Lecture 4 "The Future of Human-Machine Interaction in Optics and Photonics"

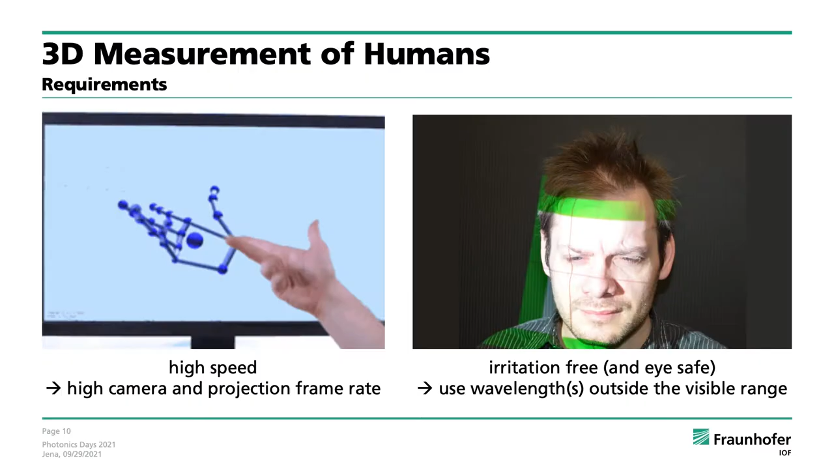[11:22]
Such a gobo projector consists of a light source concentrator which
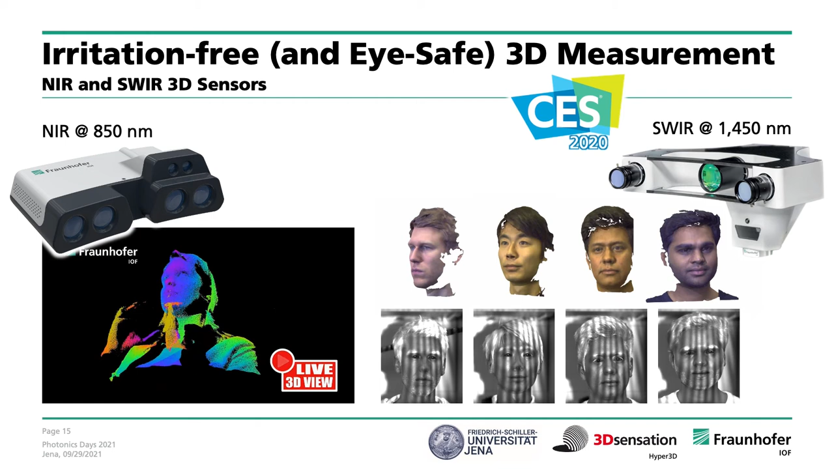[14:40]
And another sensor at 1.45 microns where it's not only irritation free but also eye safe. And it also operates independently of skin color or hair color as you can see.
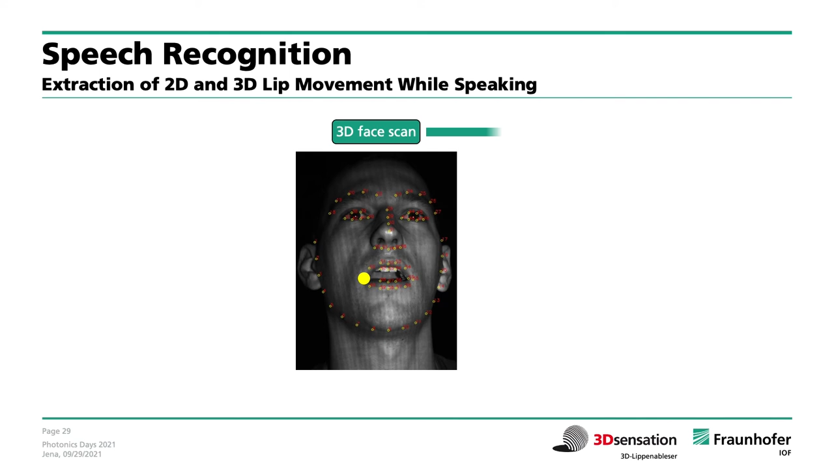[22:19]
And when tracking the movement or dimensional change of one of these 68 facial landmarks, for example, this one, we obtain such a diagram. And as you can see, there's not only some movement in X and Y direction as a result of opening and closing the lips, but also in Z direction, that means vertical to the front face.
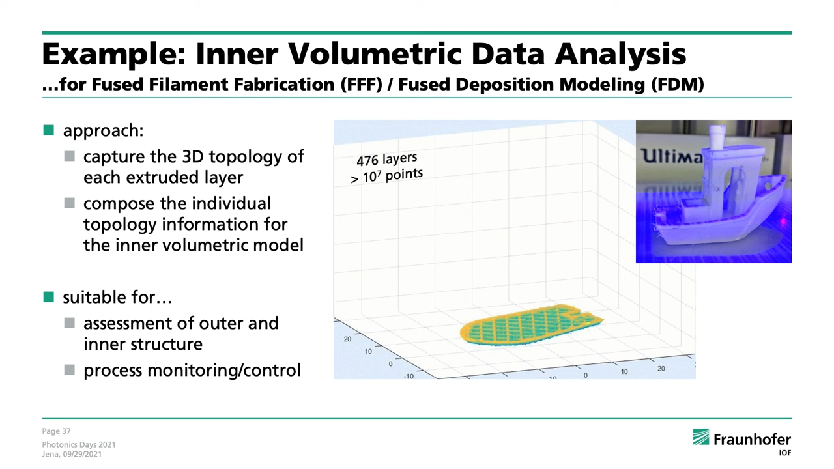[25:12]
The approach is to capture the 3D topology of each extruded layer and compose the individual topology information for the inner volumetric model. In case of this toy boat, this results in more than 10 million 3D points in 476 layers. Of course, the hull curve of this fabricated object can then be compared to the reference model to determine geometric deviations.
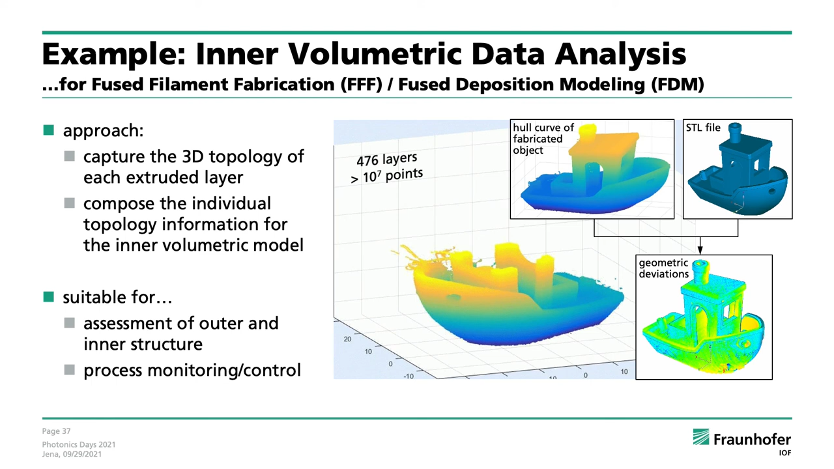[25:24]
But it's also possible to assess the
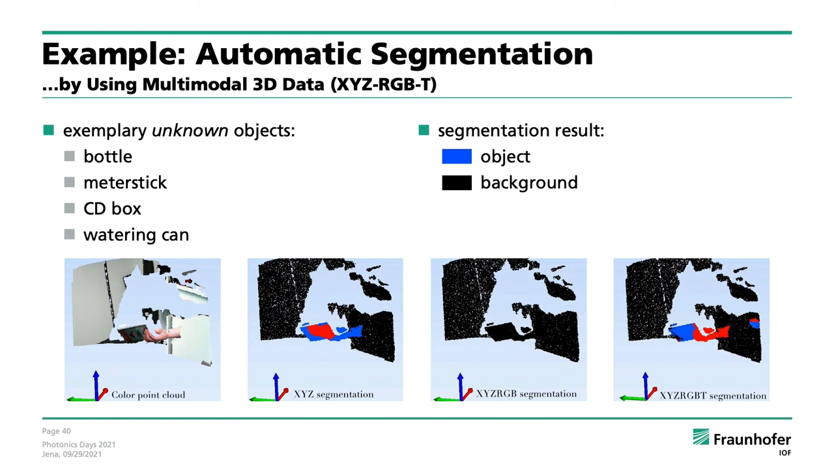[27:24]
Because while the pure 3D data already provides a reasonable segmentation result, it gets better and better the more modalities you include. And that's why in this case, the XYZ RGB temperature data set leads to the most reliable segmentation.